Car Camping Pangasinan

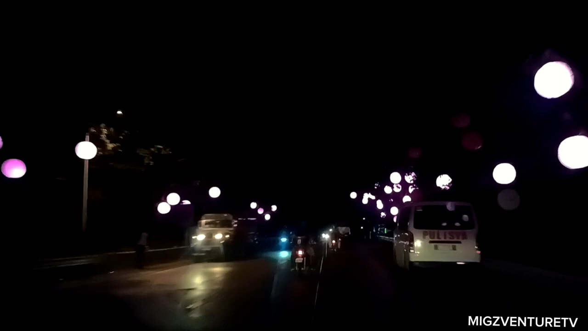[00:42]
4:30 a.m. umalis po kami ng Angeles City. At ayan, nasa bandang Bamban, Tarlac na po kami.